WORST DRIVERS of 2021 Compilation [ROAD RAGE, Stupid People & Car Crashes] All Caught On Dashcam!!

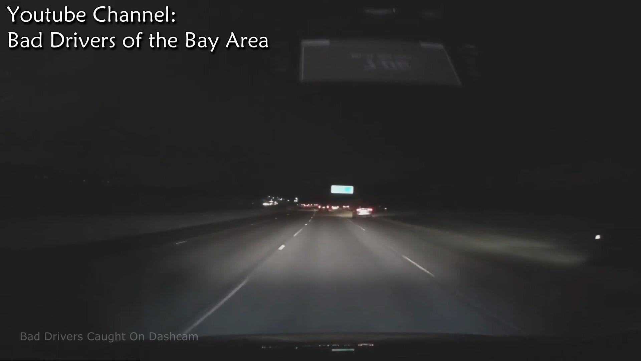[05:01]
On his rush to get to the loo, this happens. Whoa! Shit. Holy! Oh, problem is, he made everyone else around him crap prematurely.
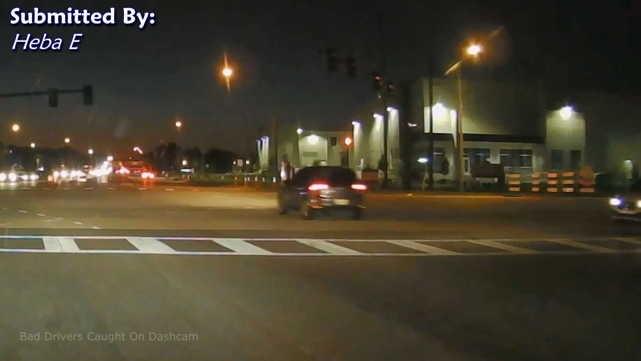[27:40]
But that means nothing to this meth addict. He barely even has the brains to check for traffic.
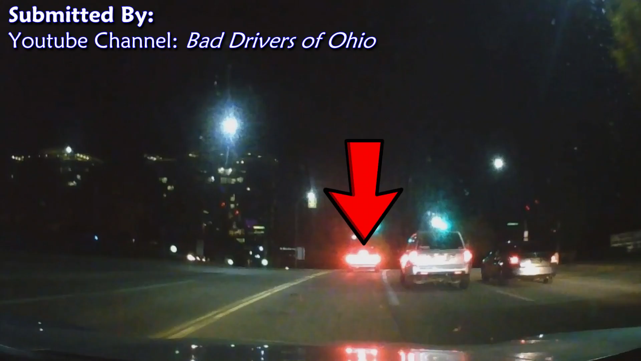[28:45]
not. Yeah, that's probably. Yeah. What the? That was an epic fail.